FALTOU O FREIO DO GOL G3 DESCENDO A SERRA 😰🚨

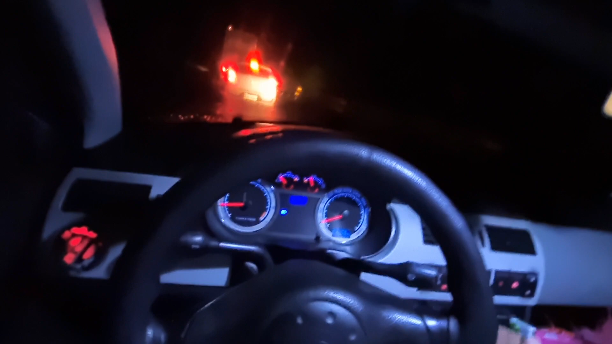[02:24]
Daquele jeito, meu amigo Não tá muito legal Aí A gente tem que fazer as coisas de conforme A gente pode, né? Mas dá certo Eu tô descendo aqui devagarzinho Eu tô com 20 Olha só 20 por hora Eu não gosto de viajar de noite Não gosto, né? Já deixando aqui bem claro Eu não gosto de viajar de noite É horrível viajar de noite, ó A gente não vê nada
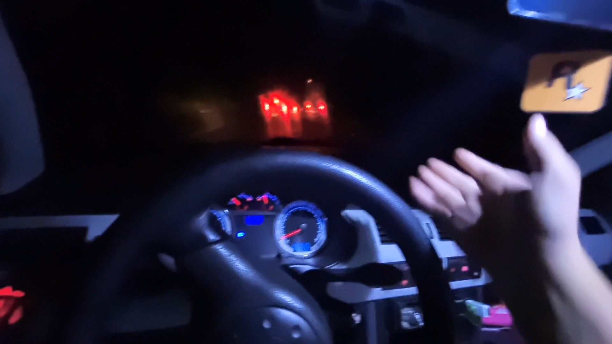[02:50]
E o carro tá fazendo aquele piado Porque Olha a cachoeira Zona natural ali Não dá nem pra ver Porque Como choveu, né, galera? Aí entra água dentro do Do rolamento Do Compressor do ar Aí fica fazendo aquele barulho Olha só o barulho aí, ó Escutaram aí, galera? É horrível esse barulho Basta chover Molhar E aí fica desse jeito aí Então é isso Daqui a pouco eu volto com vocês Vou, né?
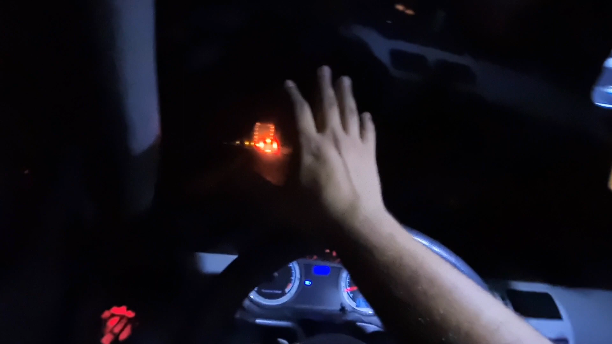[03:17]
Prestar atenção aqui Deixa o like Deixa o comentário aí abaixo Chama Aí, galera Eu acabei de parar aqui Que eu acho que aconteceu Alguma coisa ali, mano Olha só Os caminhões tudo ali, ó A PRF tá ali Como vocês tão vendo Aquela luz lá, ó Ixi Será que foi algum acidente?
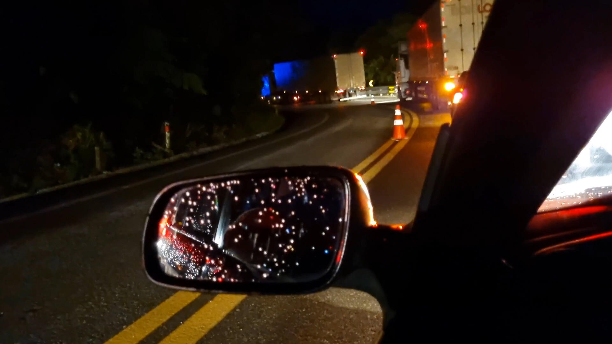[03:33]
Deus queira que não seja, né? Tem aquele Scrone ali na Na beira da pista E eu tô aqui, ó Paradinho com o alerta ligado E vai esse casinho aqui Na frente também
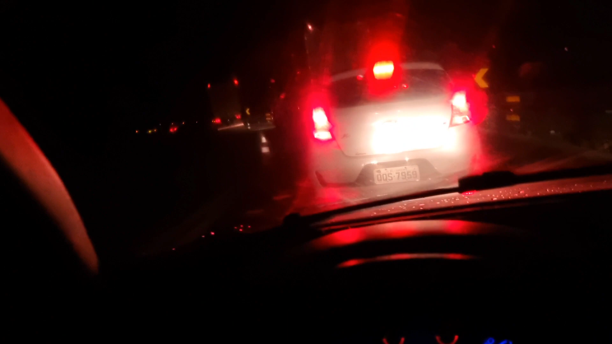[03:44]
Tem um pessoal ali atrás também, ó Esperando Aquilo ali, ó Não é polícia É ambulância Será que foi o que houve ali, mano? Olha Qualquer coisa aqui Eu volto e falo com vocês O que é que foi ali Beleza?
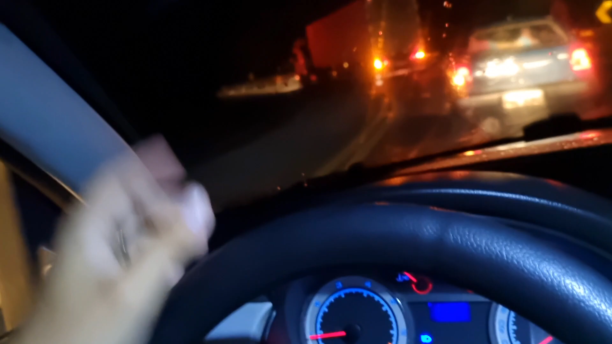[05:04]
ó Liberaram a gente aí Graças a Deus Tinha um carro parado aqui Na nossa frente Quando o carro fez Voltando assim Aí liberaram Olha só, galera A PRF zona tá aqui Olha aqui, ó Deixa eu Falar aqui assim É que eu não posso pegar Não sei lá, não Olha só, galera Olha o tamanho dessa pedra Cadê ela?
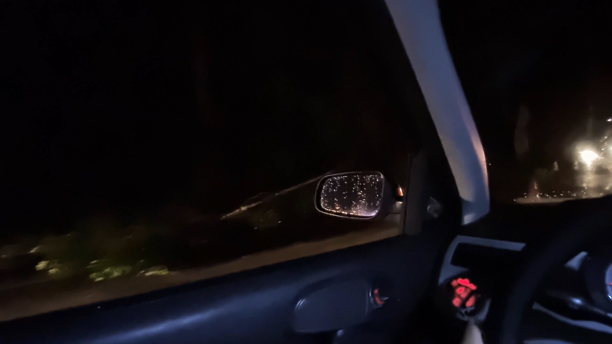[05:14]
Tá aqui Aqui, ó Olha o tamanho Da pedra Parou Ela caiu dali, ó Desmoronou, né?
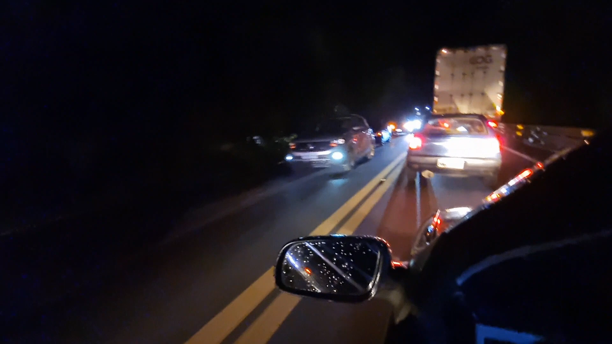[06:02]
Olha Como é que tá, de carro É, meu amigo O negócio é sério, hein? Meu pai tá aqui na frente já, ó Aqui é meu pai já Num golzinho, ó Não posso filmar muito aqui, galera Porque os homens tão aqui, né? Aí é perigoso Aí dá certo Tô indo de boa aqui Filmando desbaratinado Aí dá bom Daqui a pouco eu volto com vocês de novo Com mais novidades Então, rapaziada,
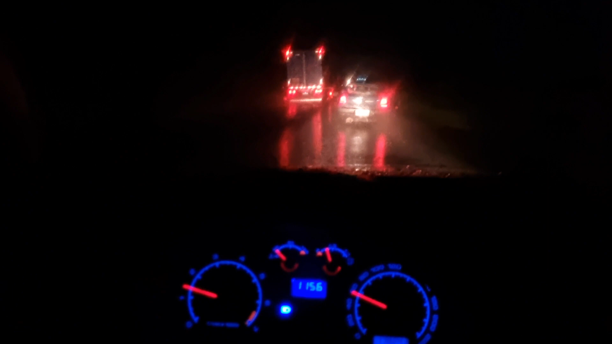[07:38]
o farolzão do bolzão azul ali, galera
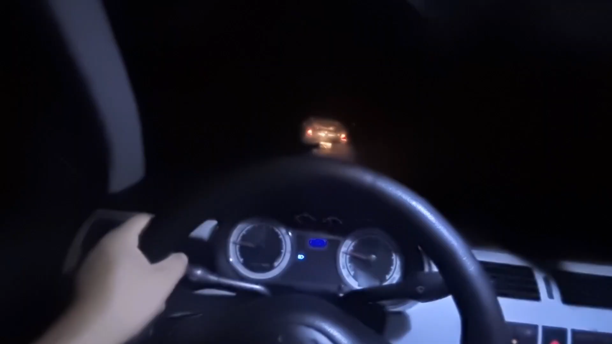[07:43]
Galera do céu Olha só, mano Como que tá aqui na frente, ó Dá pra ver nada Tudo embaçado Esse fumê aqui Ele é 75 Mas ele tá muito embaçado O meu pai tá lá na frente Só que ele tá sem um fumê, né?
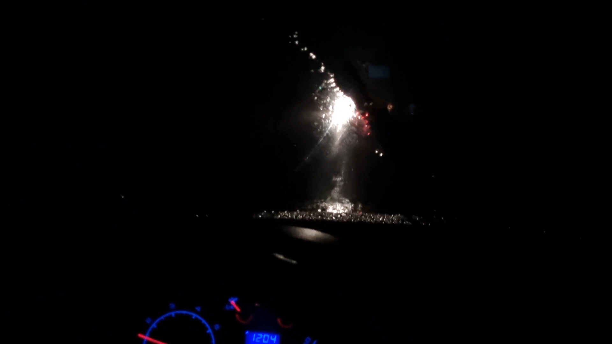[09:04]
Com aquela faixa no meio E tá com aquelas Com aquelas iluminárias Na... Dos lados Tá horrível E ainda tá chovendo demais Então...
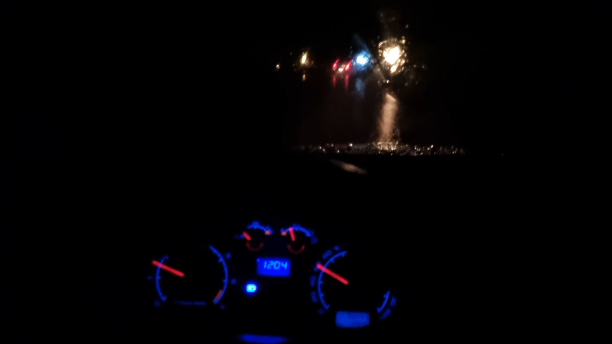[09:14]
Tá muito perigoso Eu só voltei aqui pra vocês Verem como é que tá Né? Pra... Pra vocês terem uma noção Como a viagem tá... Tá se saindo Ó, essa parte aqui tá... Tá vendo, ó Que tá toda iluminada, ó Não sei se vocês estão conseguindo Ver dos lados Mas agora já...
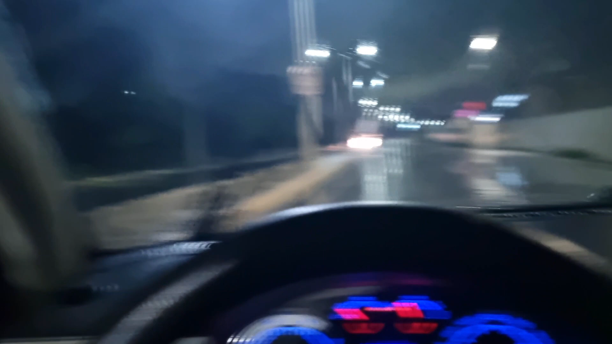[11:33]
Opa, aqui Fiscalização Aérea 60km Graças a Deus Eu saí daquele sufoco Porque...